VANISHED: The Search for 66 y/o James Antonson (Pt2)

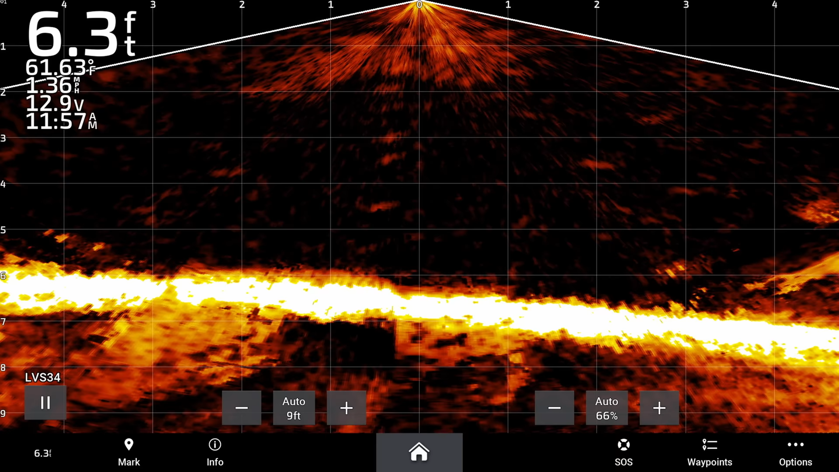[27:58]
On screen: depth 6.3 ft, water 61.63°F
6 feet, plenty deep right here,
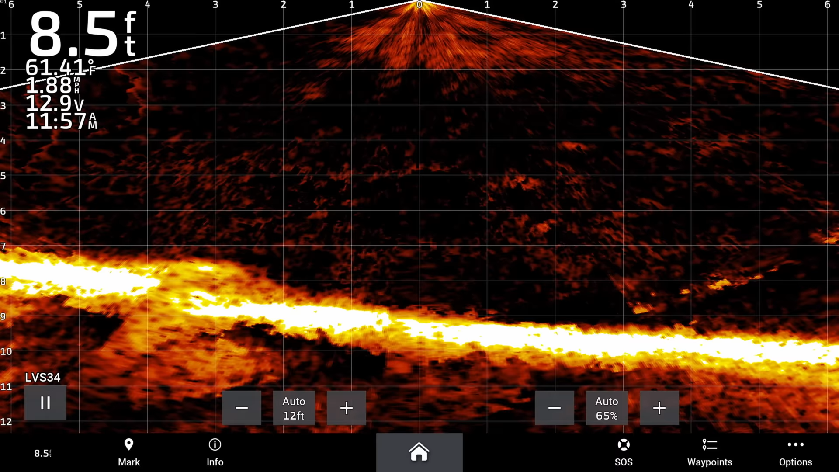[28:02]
On screen: depth 8.5 ft, water 61.41°F
10 feet,
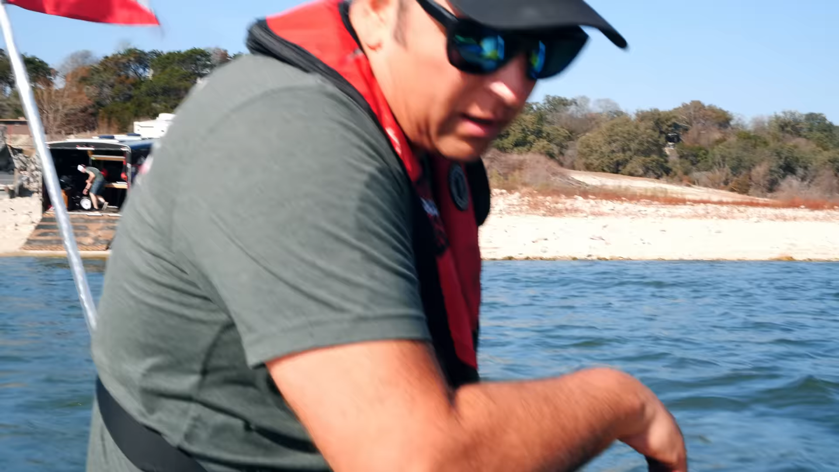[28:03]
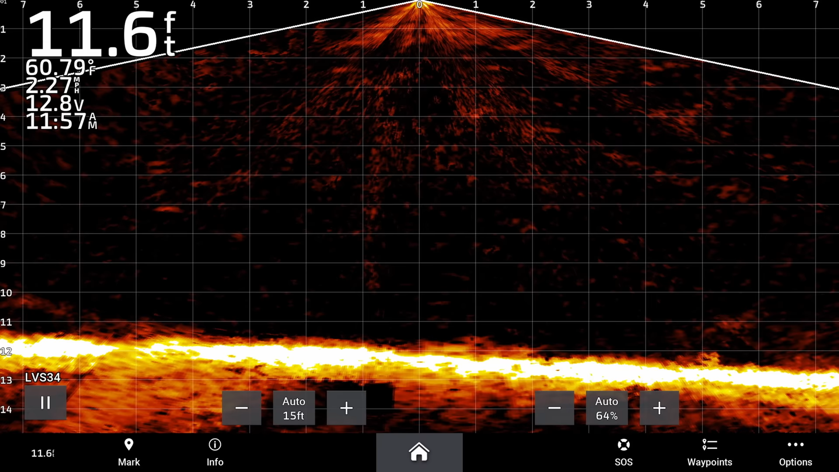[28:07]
On screen: depth 11.6 ft, water 60.79°F, speed 2.27 mph
11, 12 feet, alright, nice depth there.
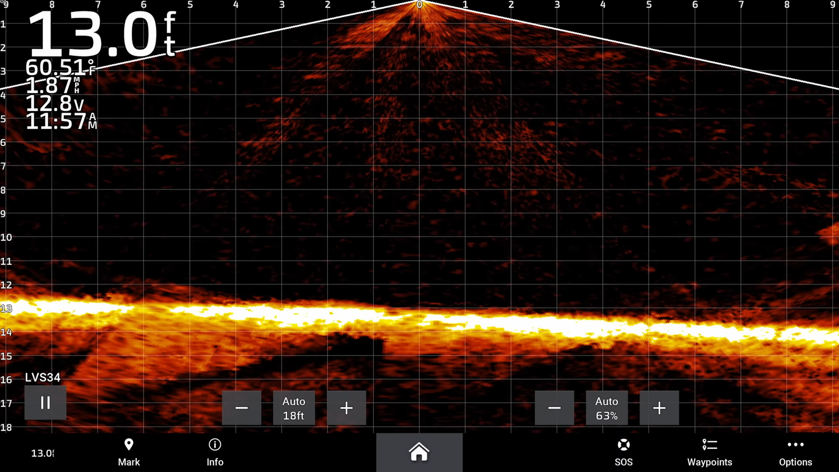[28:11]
On screen: depth 13.0 ft, water 60.51°F, speed 1.87 mph
Got a tire down there, not a car, but we do have a tire.